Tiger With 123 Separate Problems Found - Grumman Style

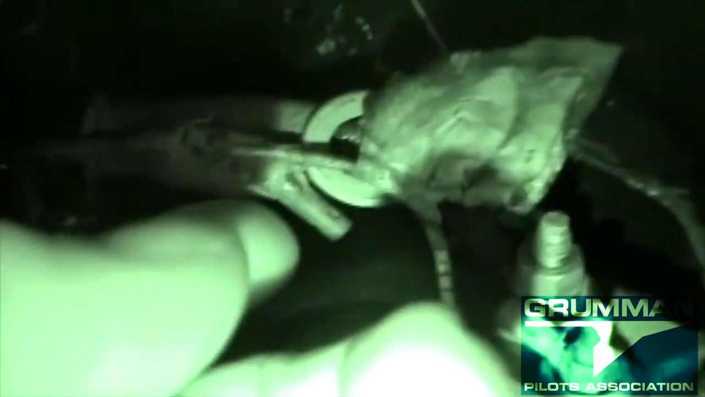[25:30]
And that was pulled out. From that broken off.
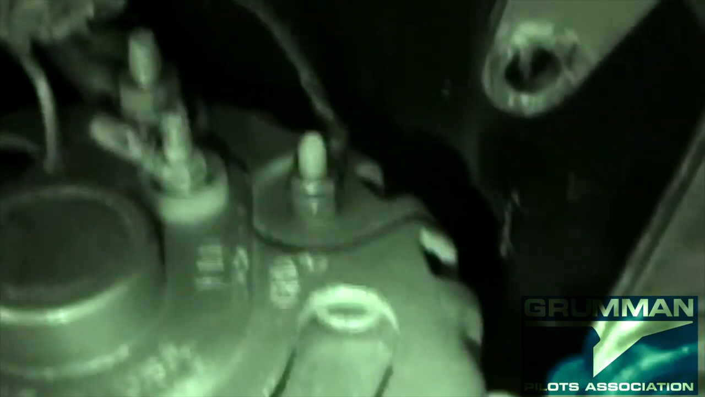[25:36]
And we just reached it over. And went ahead to get a hold of this. This is a. One of the main alternator leads.